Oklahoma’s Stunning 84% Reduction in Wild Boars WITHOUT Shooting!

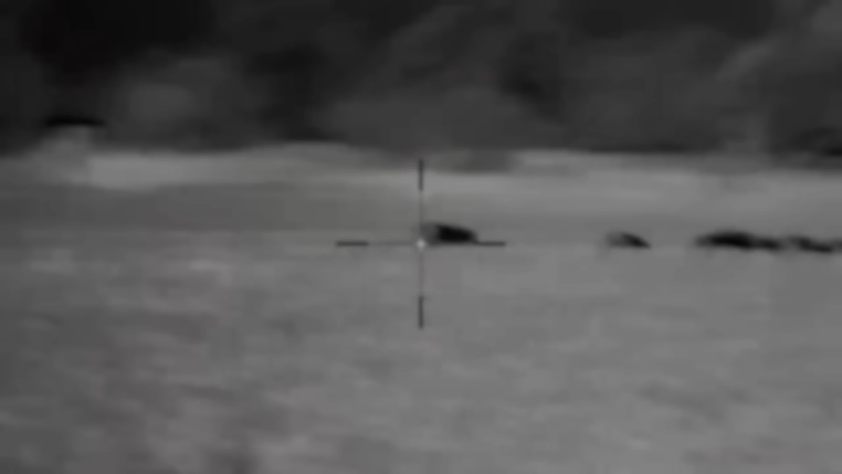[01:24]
From sophisticated thermal imaging hunts to poison bait programs, authorities have tried everything.
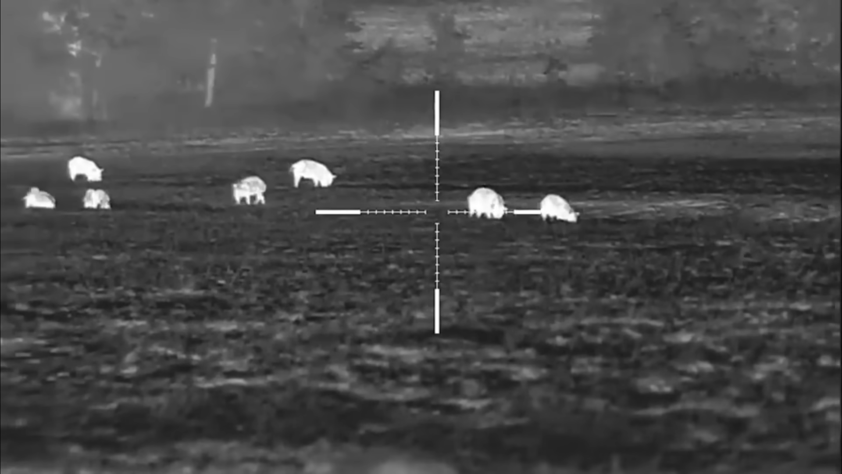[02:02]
These aren't your typical farm pigs that wandered off. They're intelligent, adaptive, survivors.
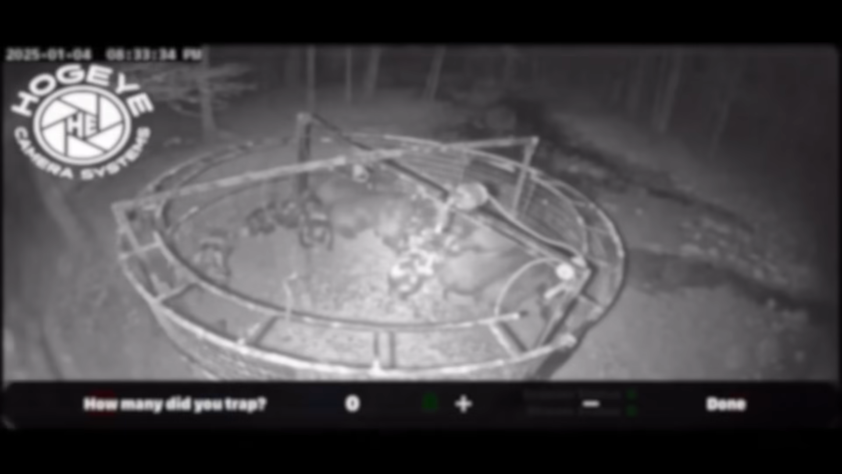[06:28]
It uses cellular connected camera traps that send real-time alerts when hogs enter containment areas.